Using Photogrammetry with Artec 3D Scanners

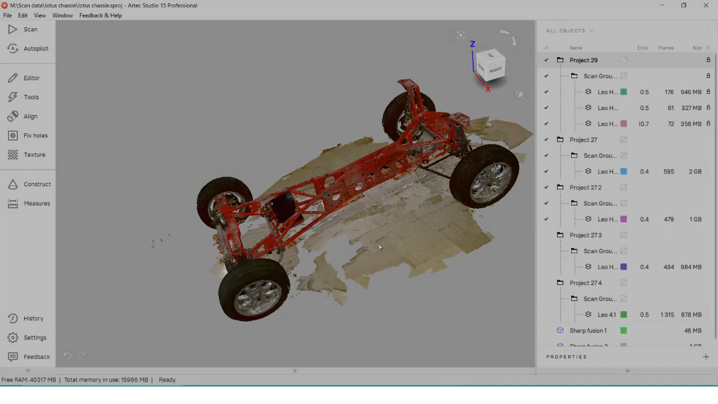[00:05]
Hello, my name is Matthew, and I'm an application engineer here at Hawkridge Systems.
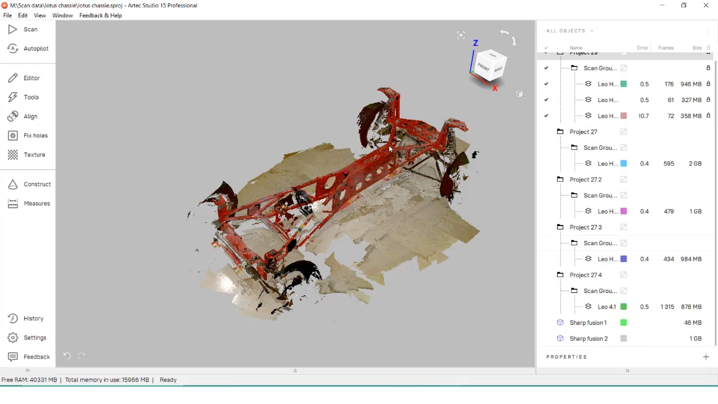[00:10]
Artec handheld scanners use a gathering method called StructureLight, and the data is matched similar to a panorama.
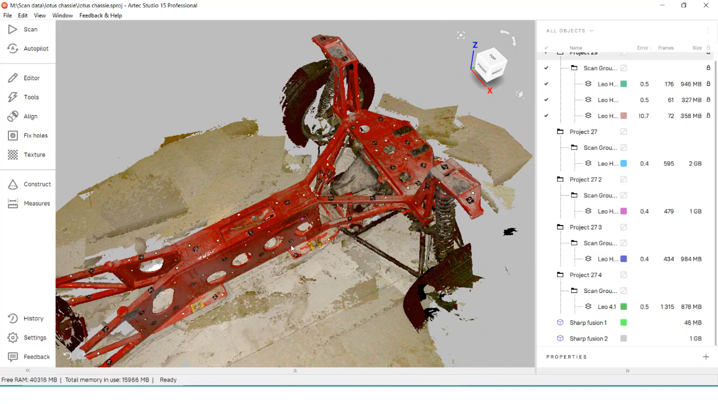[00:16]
This can hold great accuracy over some distance, but what if accuracy is needed to be higher than the system spec,
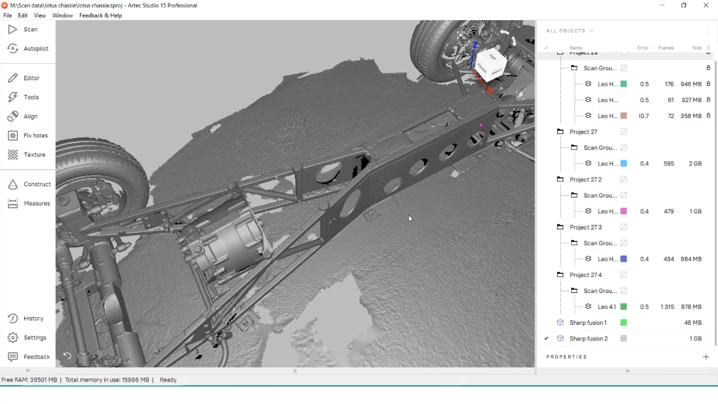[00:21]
or you need to scan across spaces with no data bridge between the two?
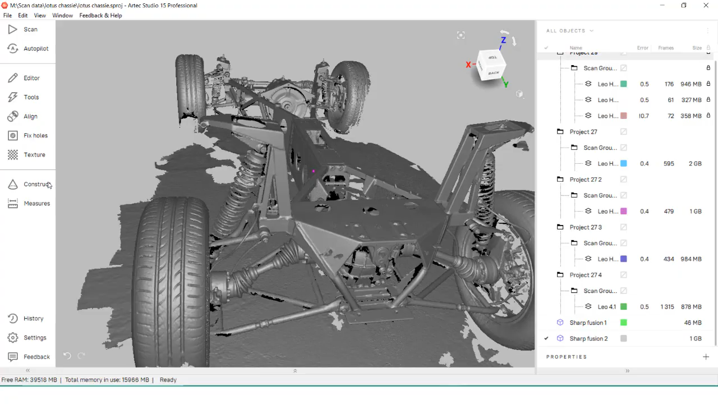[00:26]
For these situations, a photorametry target kit is needed in conjunction with the scanners.
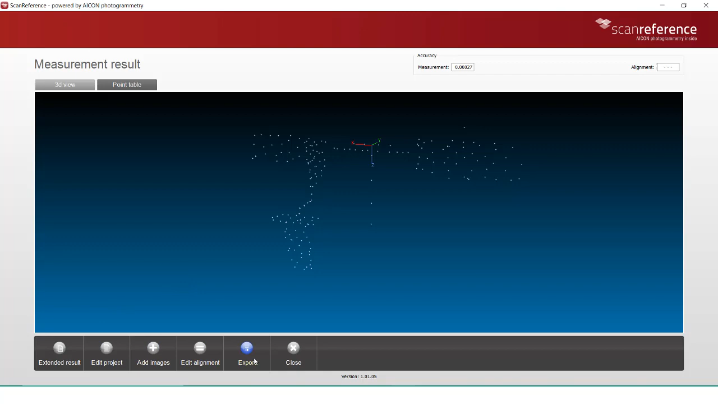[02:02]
With our newly exported target file, we can move it onto our computer we will be scanning on. Or in my case, since I'm using the Leo, I'm going to move it to the scanner itself.
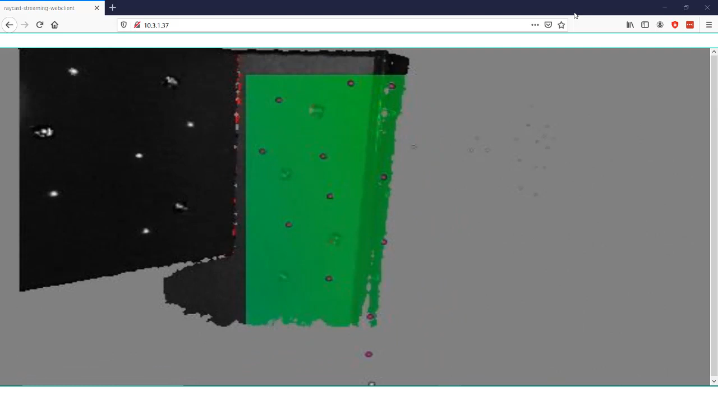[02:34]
Once four to six targets are within view of the scanner, it will automatically align to the target system.
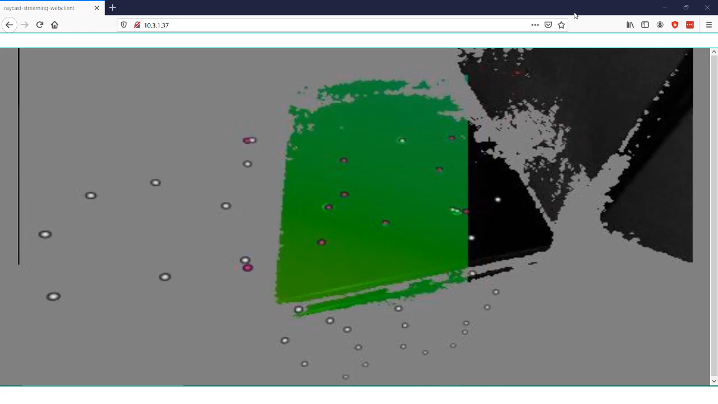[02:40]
From here, new data will come in while you move across the targets.
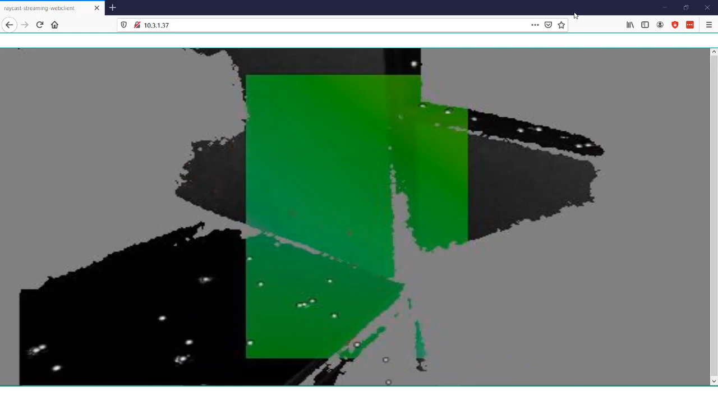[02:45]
If you have too few targets in view, the scanner will stop capturing data, so make sure your object is properly coded with the necessary amount of targets to capture everything.
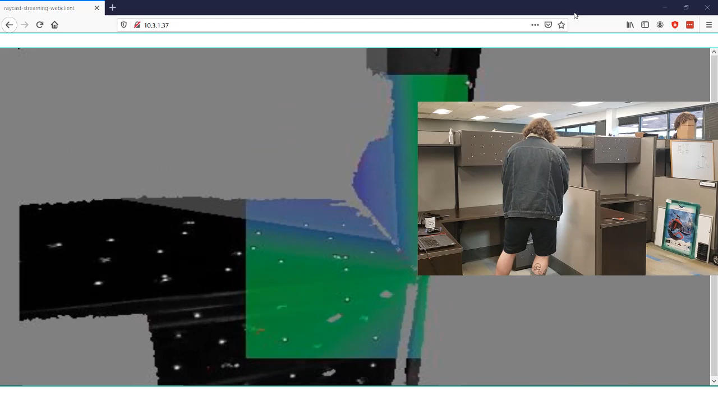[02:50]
You can stop the scan and start in another position, or make a completely new scan.
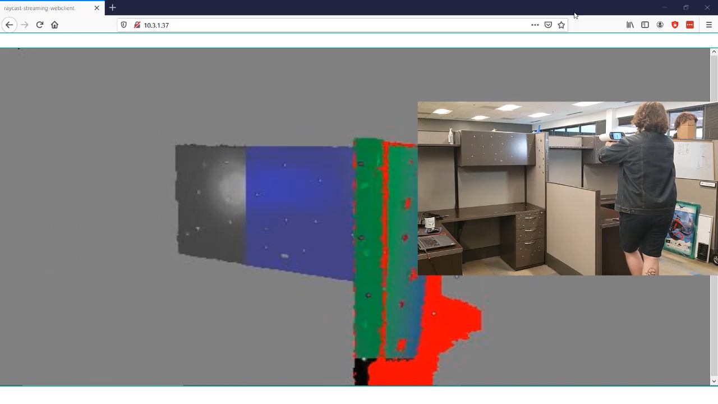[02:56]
The data will be pre-aligned due to our target system.
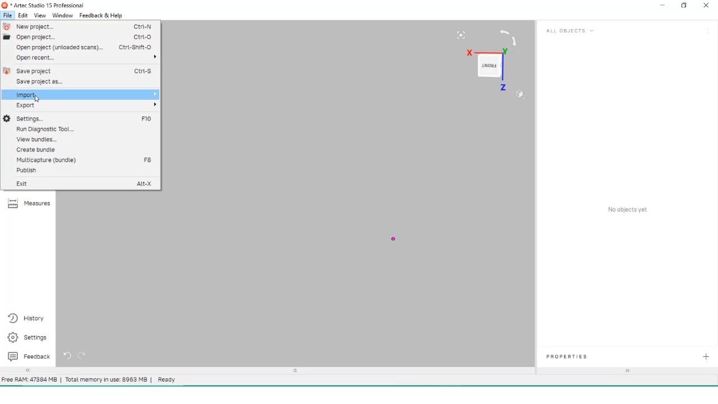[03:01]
Inside Arctic Studio, I can import in the Leo scans and see that my various scans are already aligned based off of that target system.
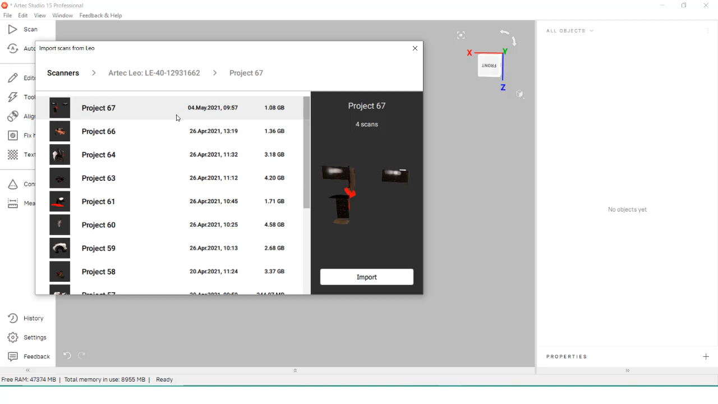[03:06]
My scans that I stopped and started in other positions come
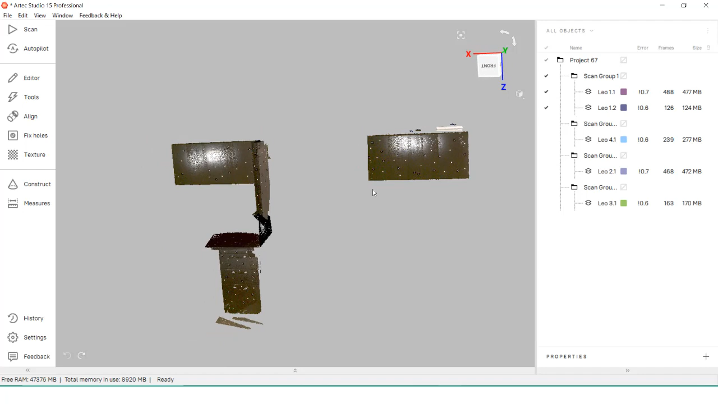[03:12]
in perfectly to match with the other two scans I made of each cabinet on their own. From here, we can take our measurements or use the scan as a base to align other projects together with.
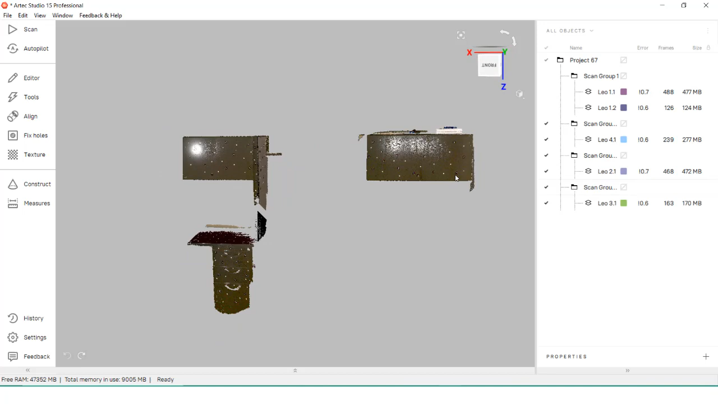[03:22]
When it comes to using the photogrammetry system, the setup may take some time because we have to place our individual targets,